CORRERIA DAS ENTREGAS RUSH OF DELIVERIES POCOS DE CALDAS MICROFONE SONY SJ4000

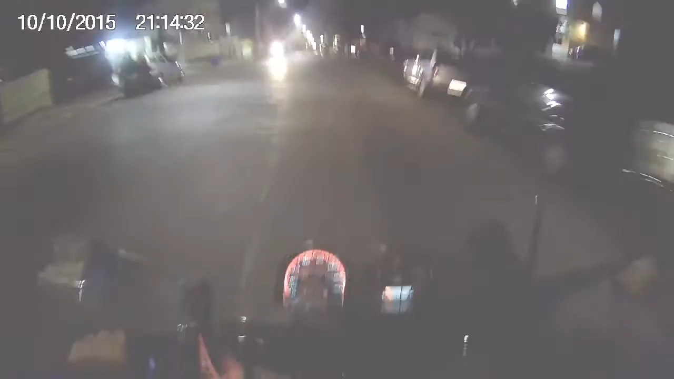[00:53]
Dá pra acabar de ferrar, tem uma porra de uma polícia ali. Só falta não tá aqui o documento. Tá. Eu acho.
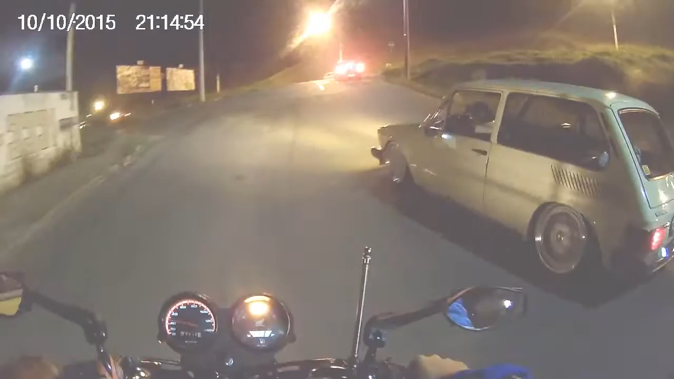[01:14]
Ei, tiozão, tu tá só no tiner, hein?
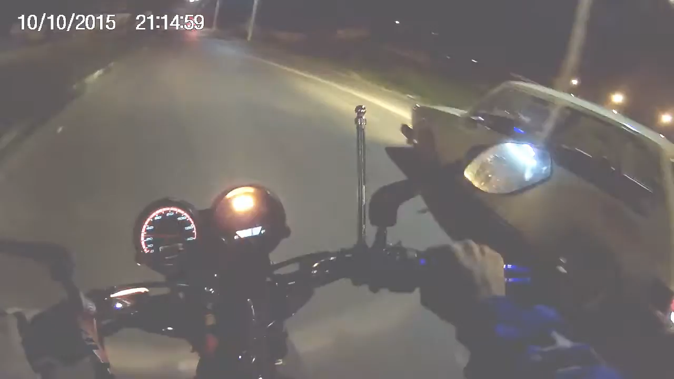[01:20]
O cara botou um paninho de tiner, filho. Tá só aqui, ó. Só malucado.